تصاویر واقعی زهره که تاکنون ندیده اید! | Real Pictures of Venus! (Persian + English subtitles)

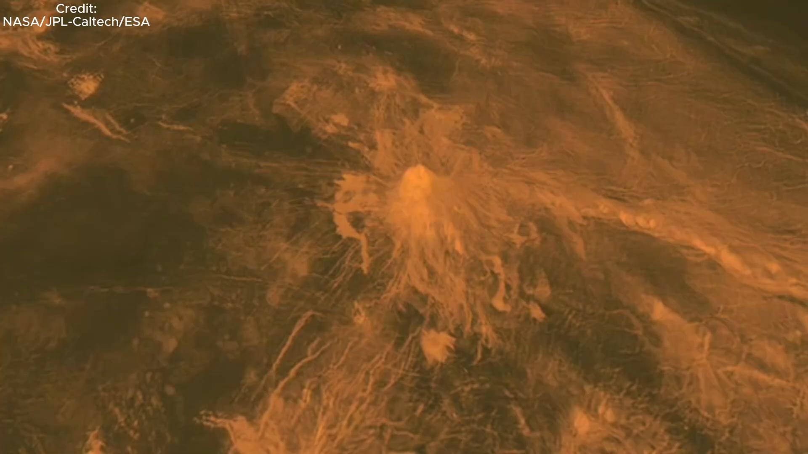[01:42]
یک روی زهره نشان میدهد این سیاره پر از دشتهای آتش فشانی و برخی نواهی مرتفع است به سبب
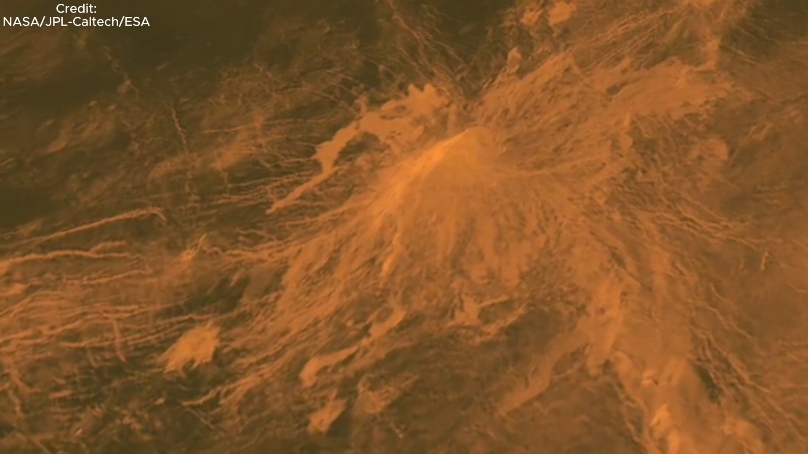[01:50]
دمای زیاد سطح سیاره در هیچ بخشی از آن رود دریاچه یا دریای از آب وجود ندارد اما وجود رودهای از گدازه محتمل است
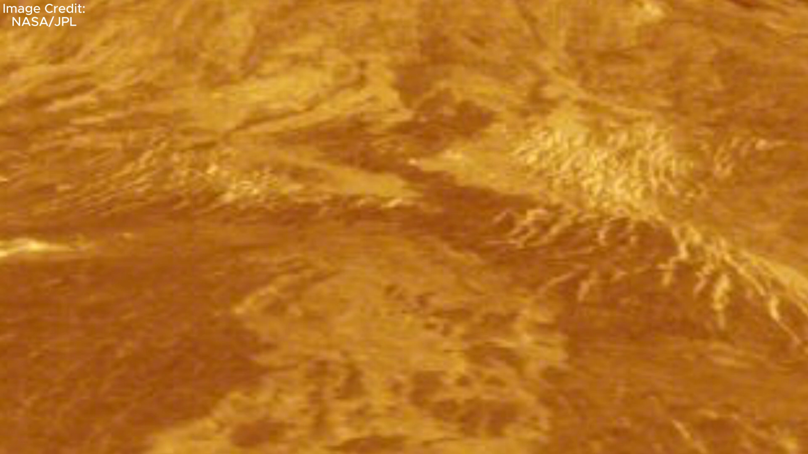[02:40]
دیده می شود ارتفاع گله سیف از دشتهای اطراف تقریبا 2000 متر و
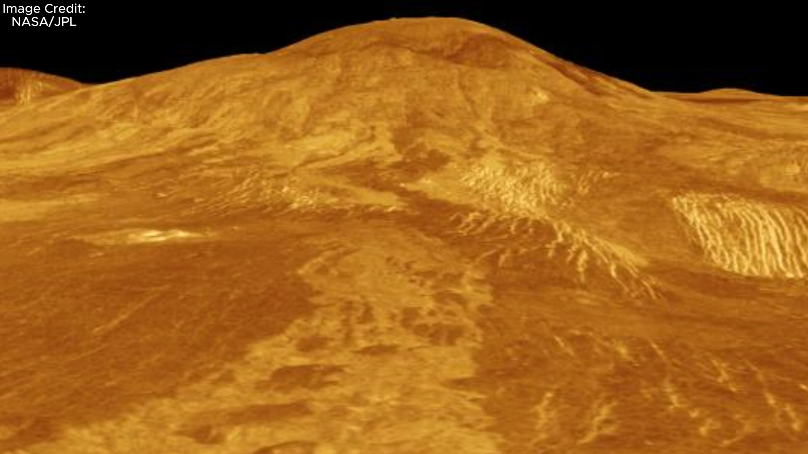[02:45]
قطر دهانه آن 300 کلومتر است دهانه چند حلقه یه مید حدود